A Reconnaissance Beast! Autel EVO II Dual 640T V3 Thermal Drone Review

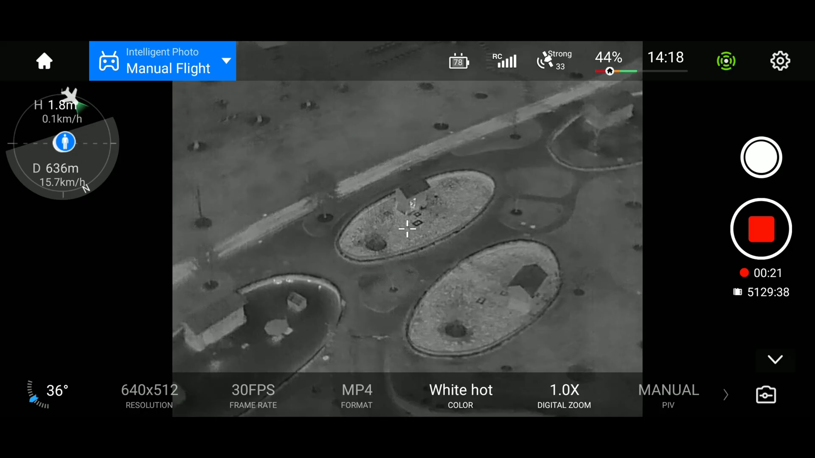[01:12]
Firstly, it makes reconnaissance or surveillance at night shockingly easy.
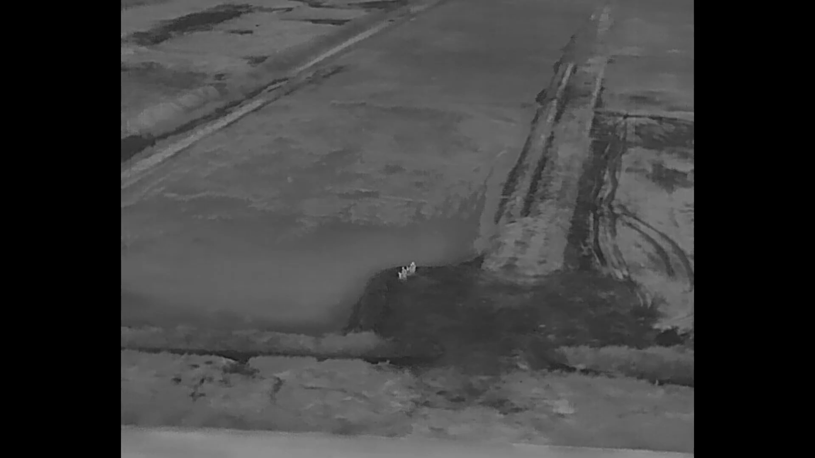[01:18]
Anything that's alive or produces heat above background will be seen by the thermal imager, regardless of the lighting conditions.
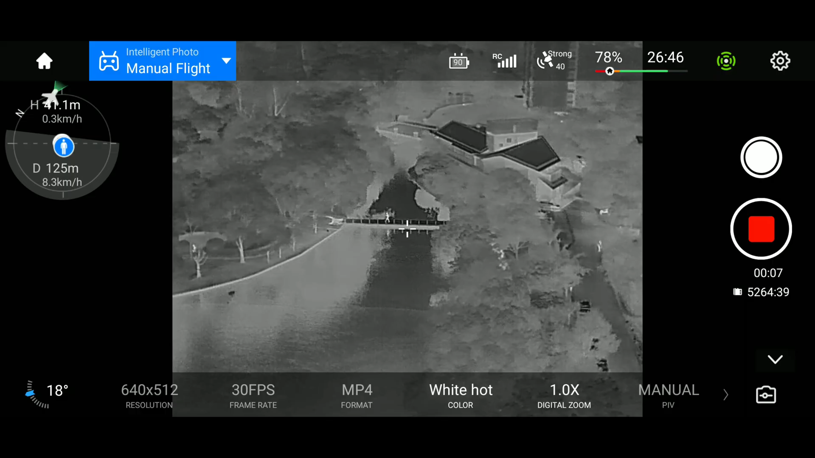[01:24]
Also, being airborne means you can scan a large area of land in a short amount of
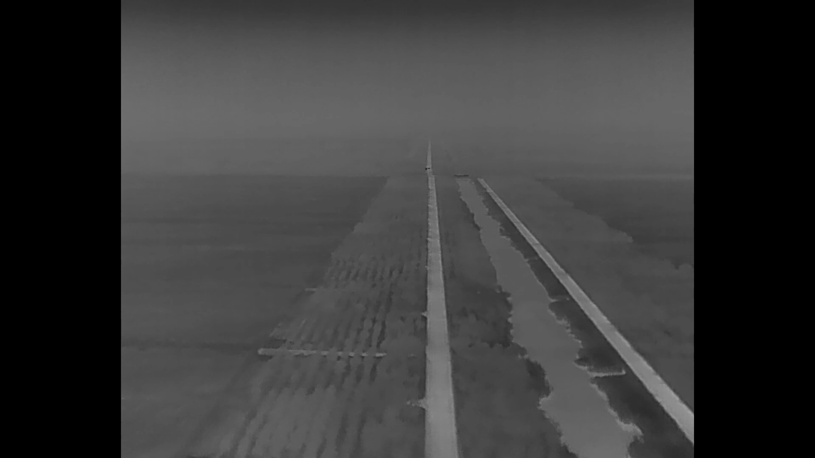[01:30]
time while putting considerable distance between you and whatever it is that you're reconnoitering.
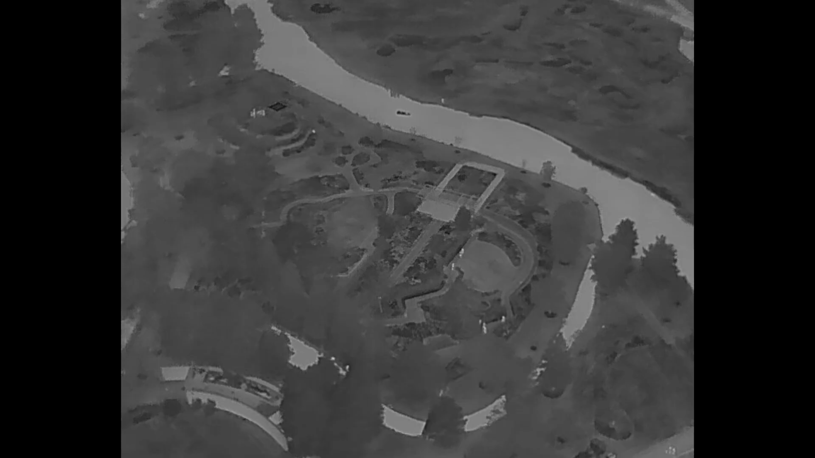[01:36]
So how sensitive is this thermal on the Altel drone?
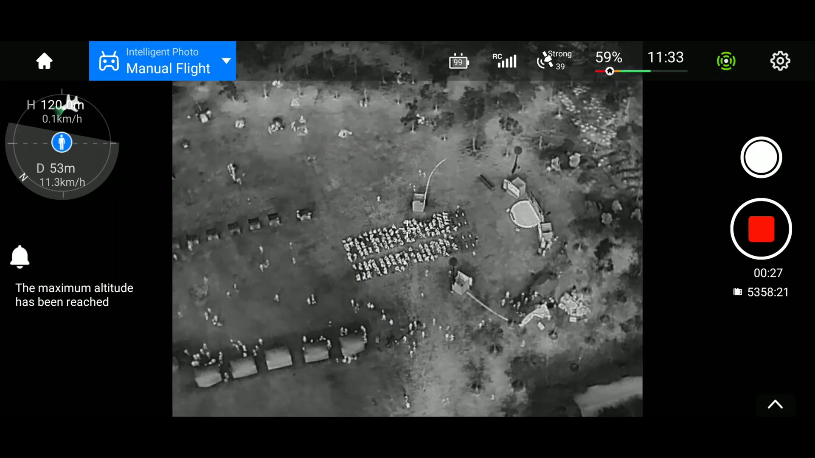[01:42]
Well, Altel hasn't really provided a NETD figure in the brochure and the rep I know at Altel also doesn't know.
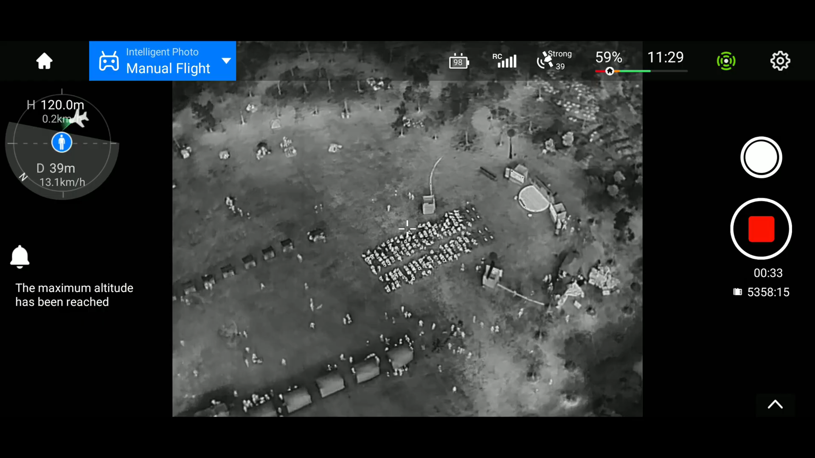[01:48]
But, being that the thermal module is an I-ray 12 micron unit, you can be pretty sure of its performance.
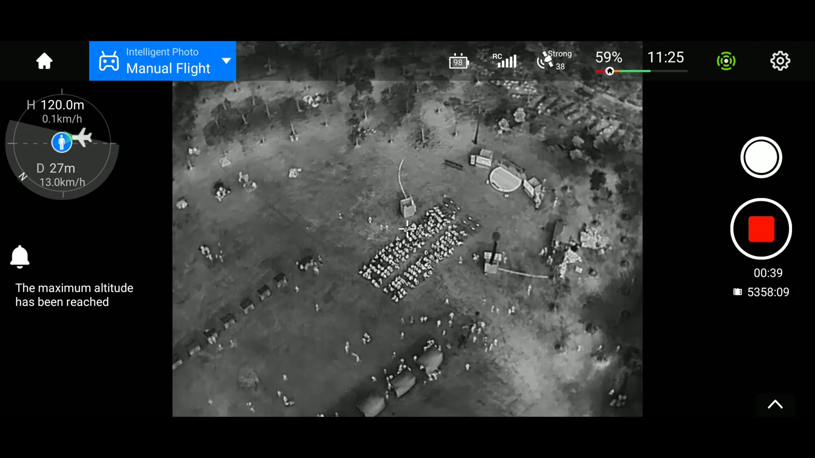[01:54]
To illustrate the sensitivity, let's take a look at the kayakers on this river here.
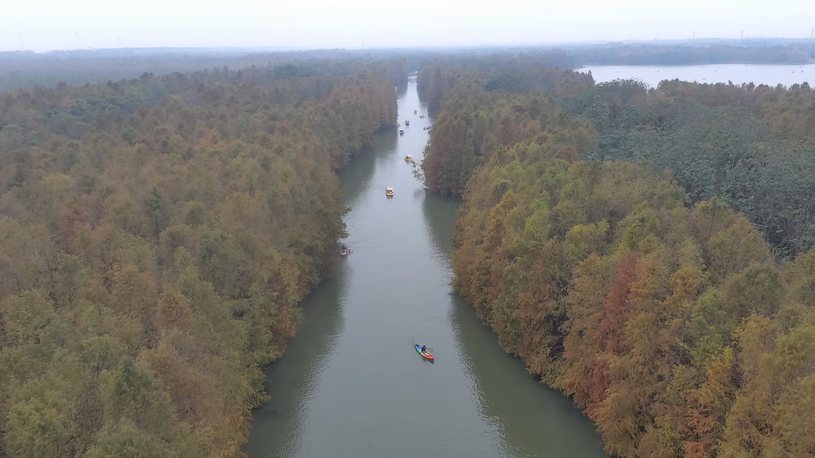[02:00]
In the thermal mode, you can actually see the warm trail of water being left behind by the kayakers.
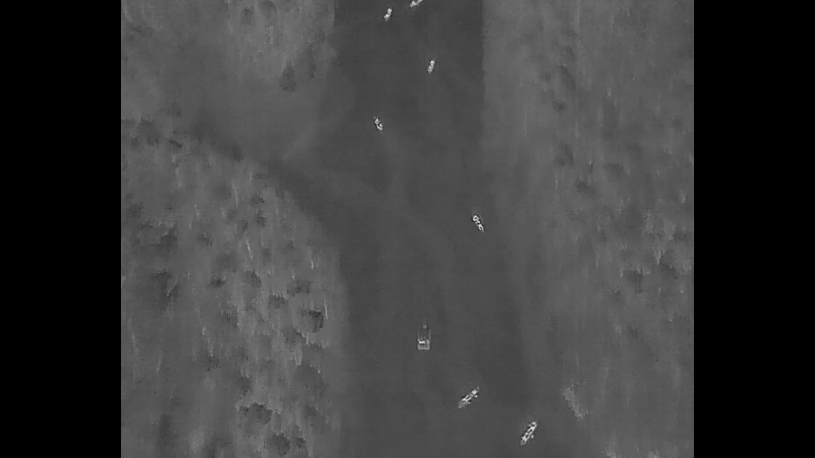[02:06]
And no, these aren't motorboats, these are human-powered kayaks.
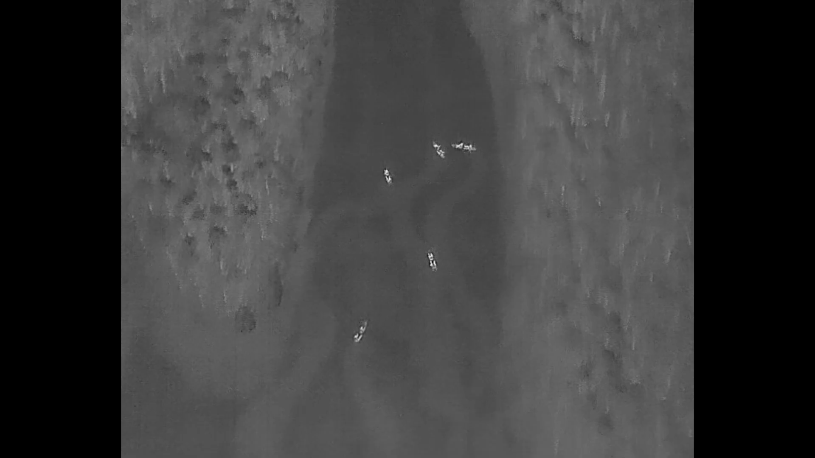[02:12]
The thermal is sensitive enough to see human body heat transfer from the human through the kayak and into the water.
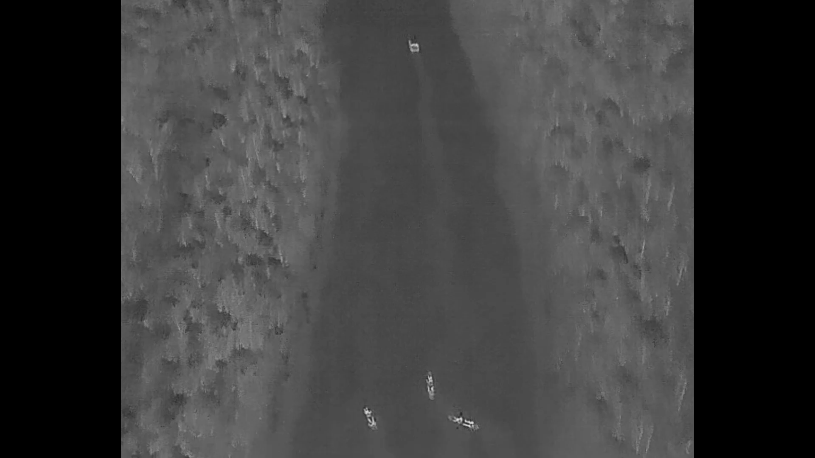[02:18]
And in addition to its sensitivity, the I-ray thermal core is also precise enough to be used for radiometric temperature measurements. Yup, you can use this drone as a flying thermometer. And, similarly to industrial thermal imagers, the thermal core on this drone supports selective area average temperature measurement, hot spot finding, cold spot finding, and you can also just designate a single precise point for measurement.
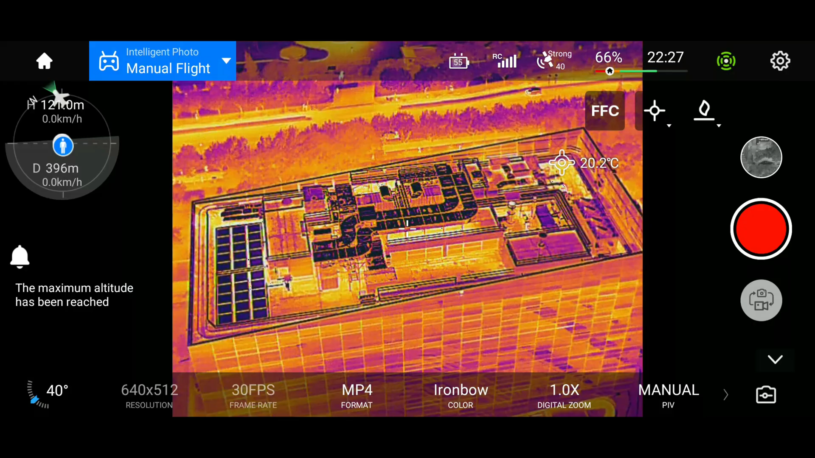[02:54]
On screen: spot 20.2°C
And it is as easy as tapping on the screen at the precise location that you want to measure. Also, like most decent industrial thermal imaging devices, you have quite a lot of color palettes to choose from.
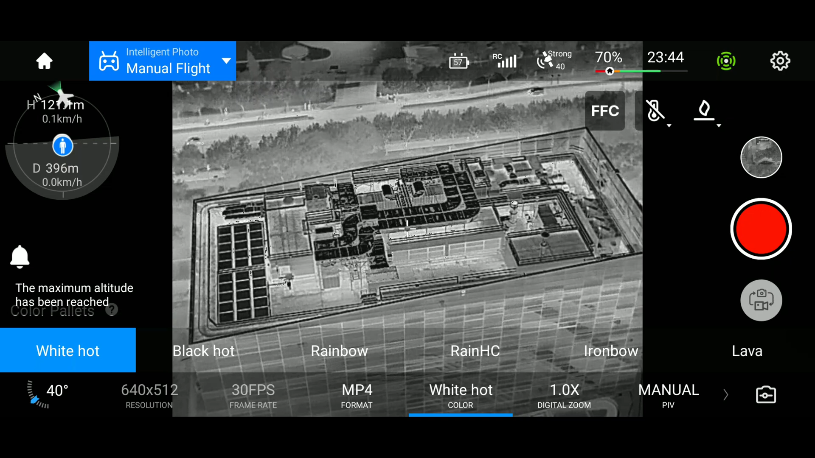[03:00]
In addition to the regular white-hot and black-hot palettes, you also have the Predator Vision rainbow palette.
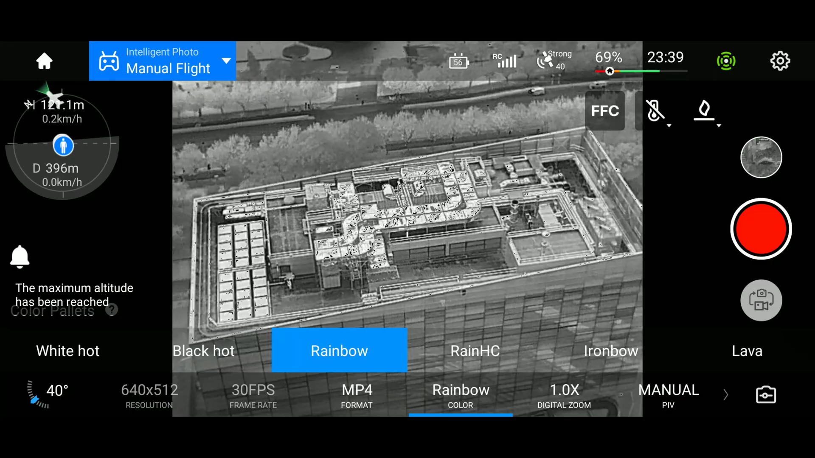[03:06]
Don't ever use this. They also give you an even higher contrast rainbow palette, which is even worse.
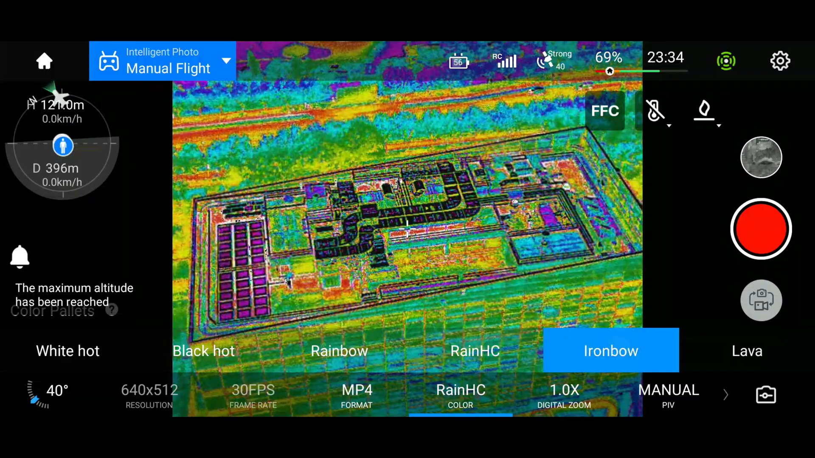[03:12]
And also ironbow, which is a lot more useful. Lava is simply just ironbow but high contrast.
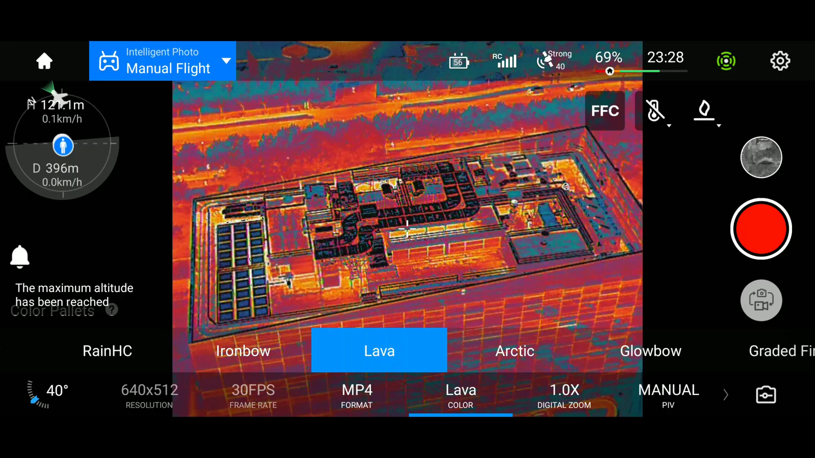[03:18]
Arctic doesn't really look that much better. Global is basically the white-hot palette but red scale.
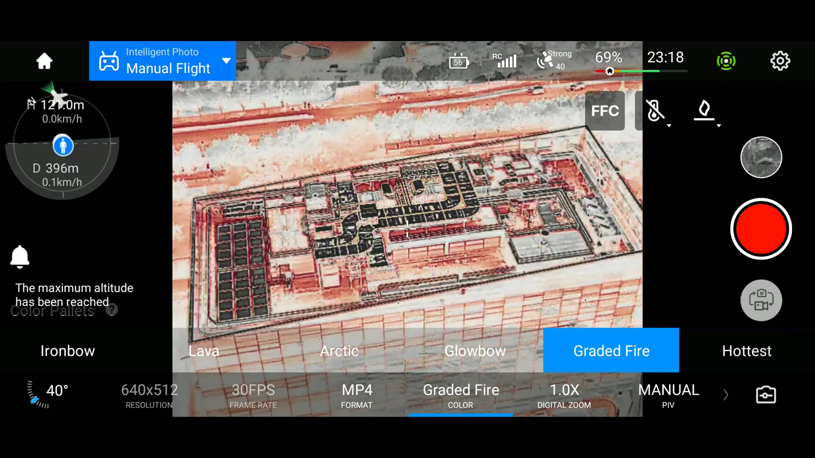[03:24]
Graded fire is good for art, I guess. And hottest is basically just the white-hot palettes but with red highlights.
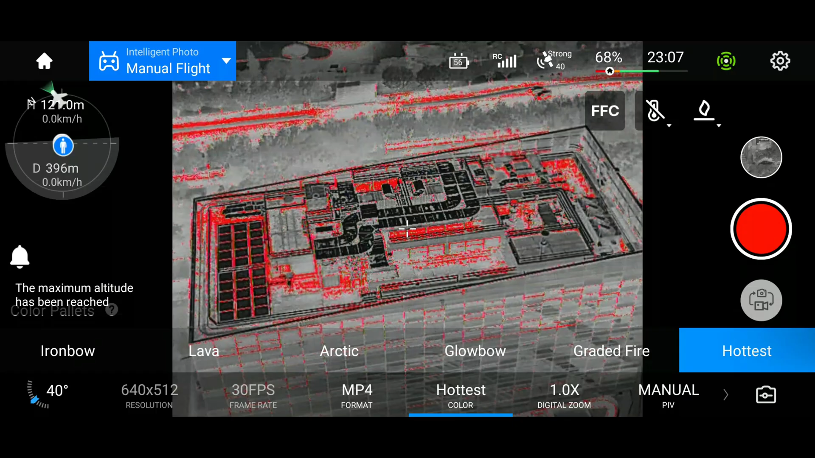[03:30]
And alright, being sensitive and precise is good and all, but what about actual detection ranges?
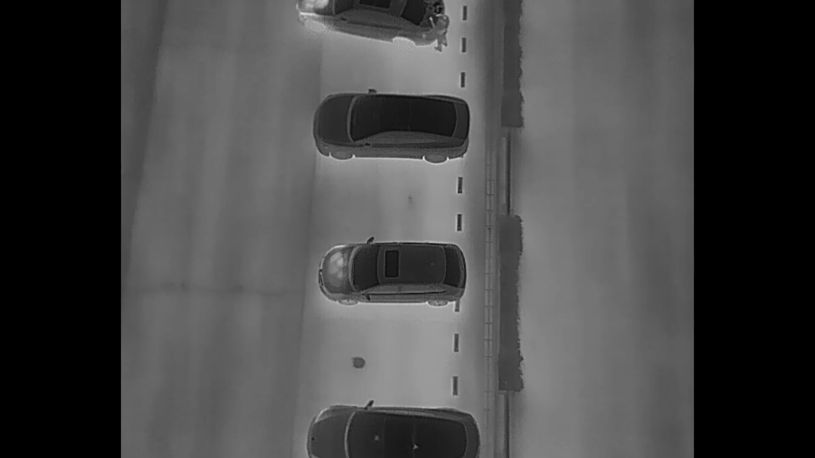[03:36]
Well, let's take a look.
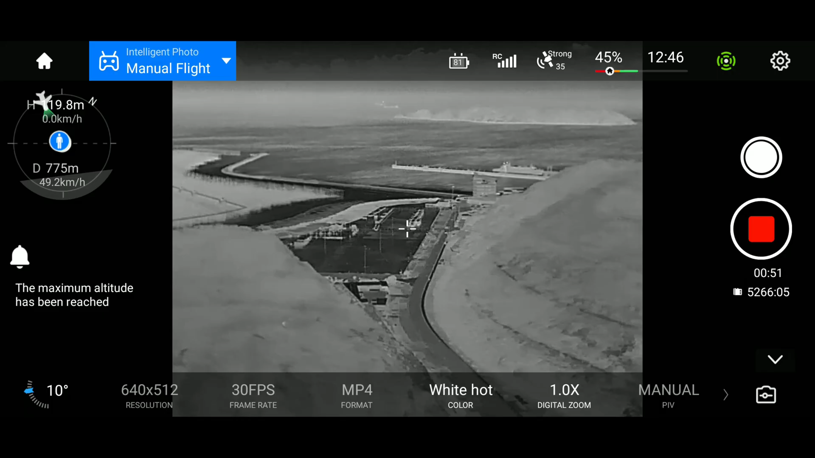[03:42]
At a distance of 800 meters, you can pick out vehicles pretty well, but human-sized targets just tend to blend into the background. You'll need to close into about 600 meters to be able to detect human-sized targets.